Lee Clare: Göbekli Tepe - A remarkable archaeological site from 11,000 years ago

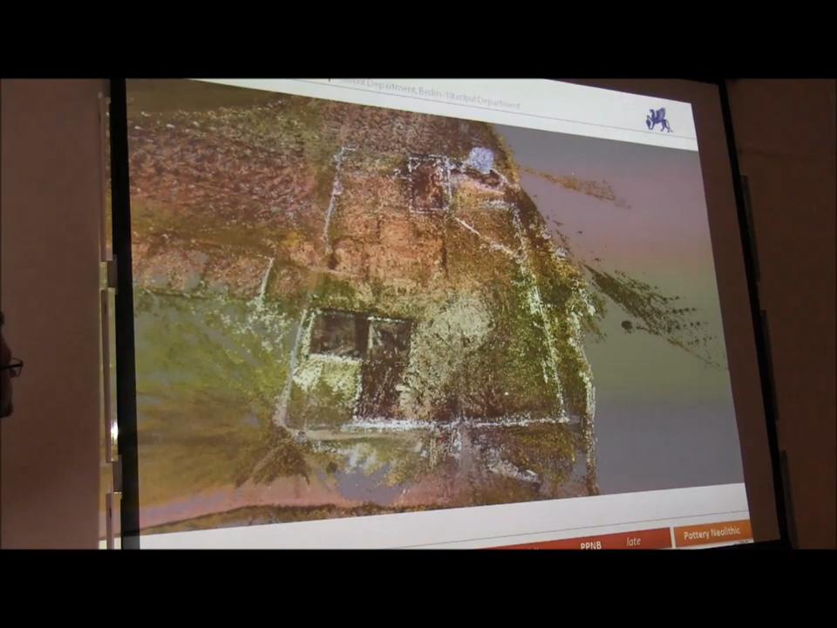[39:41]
the resolution isn't very good but it gives you an impression of the size this is the main excavation area we're going to dive down here and go
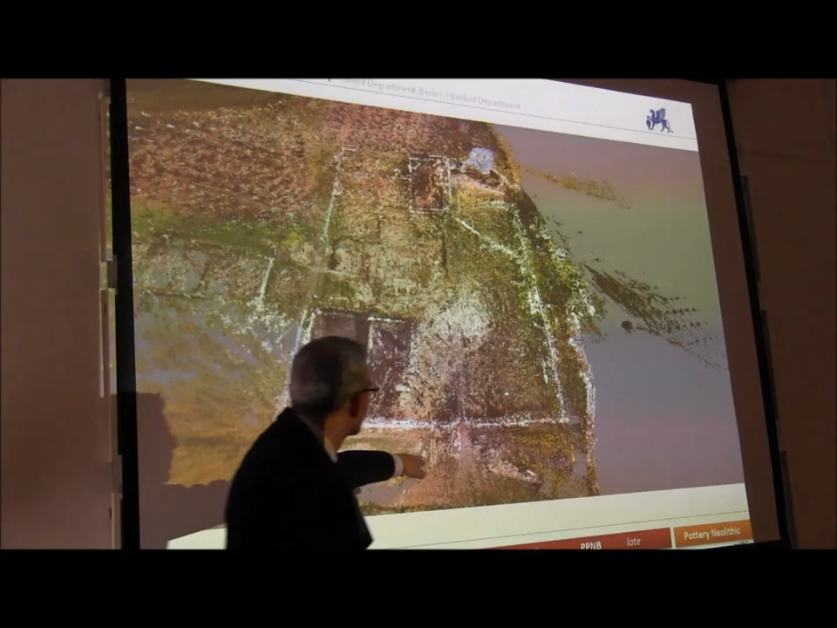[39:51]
across here building A is here C is here and D is here we're going to take a flight through building C and then on to building D and I hope it works